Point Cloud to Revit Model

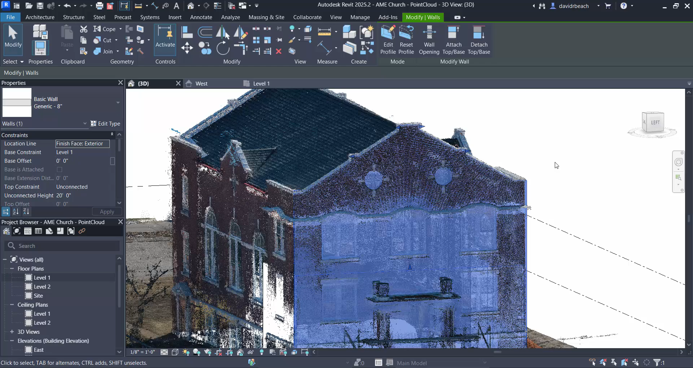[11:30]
use either a custom model or a curtain wall to begin in setting those
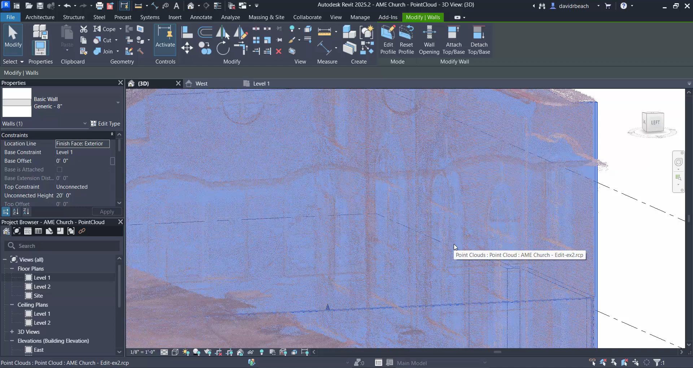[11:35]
windows I just like the control of that as a system much more so I'm going to go back to edit profile again
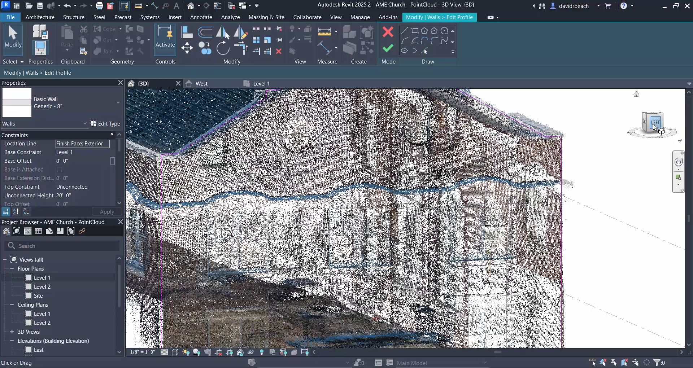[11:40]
and I am going to drop a center line down and I'm going to trace in this window so over looks like three feet four inches and up over three feet four four and up and then let's build the arc
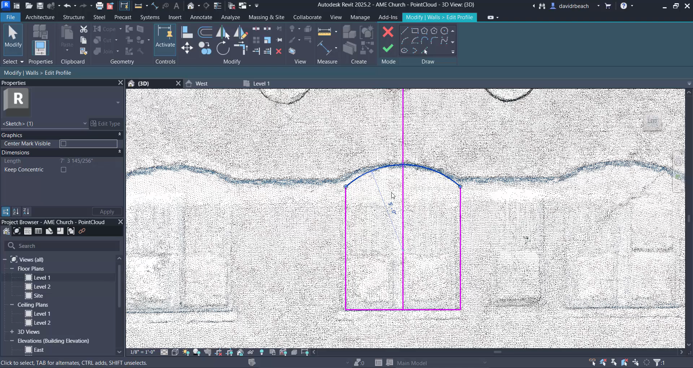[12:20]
so it should be a little less than that four oops wrong one five five six that feels better so there's my window and I'm going to copy it over corner to roughly corner here
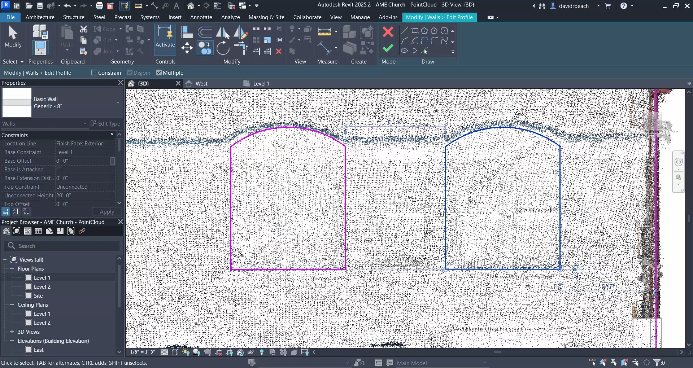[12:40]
and then I need a little bit of a guideline so that I can mirror
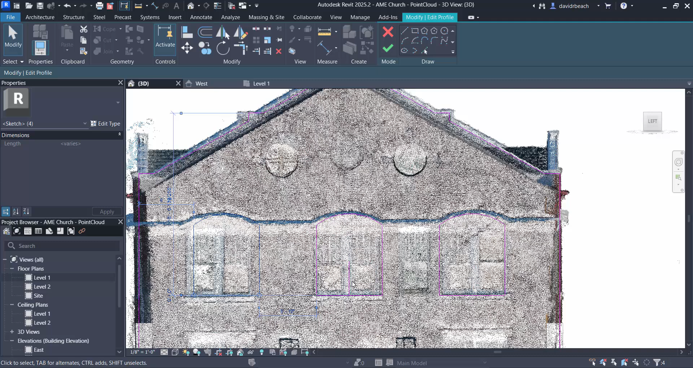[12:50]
that to the other side green checky box and now
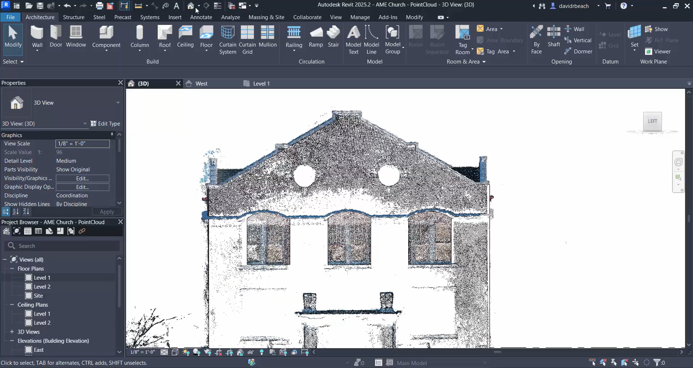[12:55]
I have those windows cut and ready to go and so if I hide
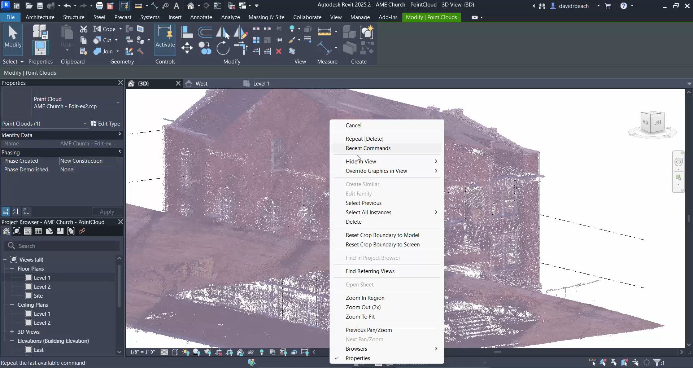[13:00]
my point cloud you can see how that's starting to come together
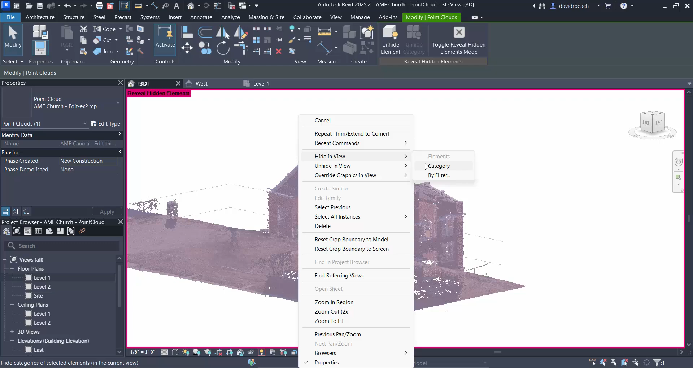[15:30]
that uh is on this church right um it's